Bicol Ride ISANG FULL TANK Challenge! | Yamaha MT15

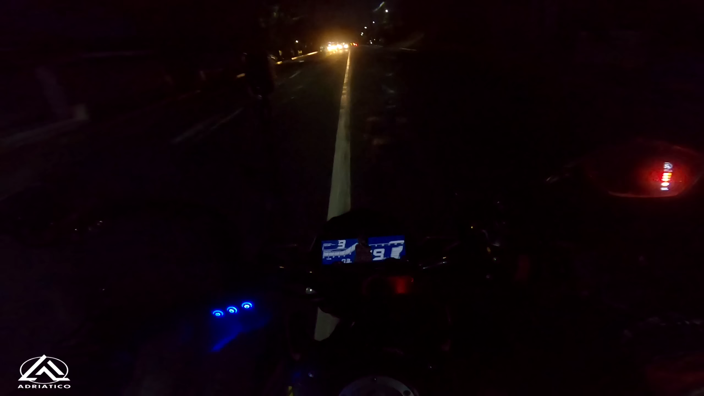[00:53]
humapalo siya na 50 km per liter based sa average fuel consumption na nasa digital gauge. Kanina, nagpagas tayo ng 8.5 liters and nagbiblink na rin yung gas gauge ko. So, finultang ko siya, diba?
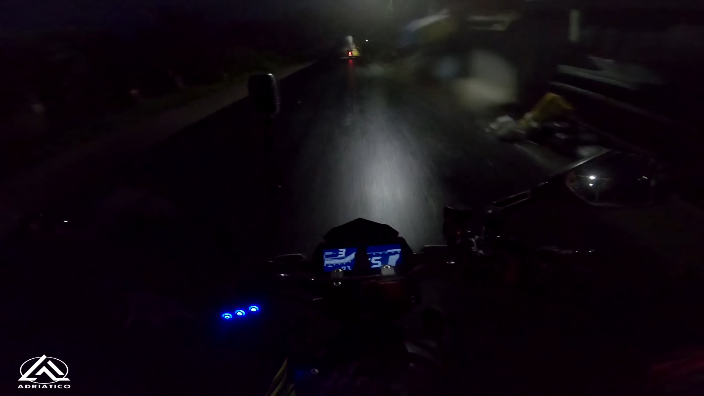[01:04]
Tapos 8.5 ang nakarga. Eh, ang tangke ng MT-15 is nasa around 10 liters sa pagkakalam ko.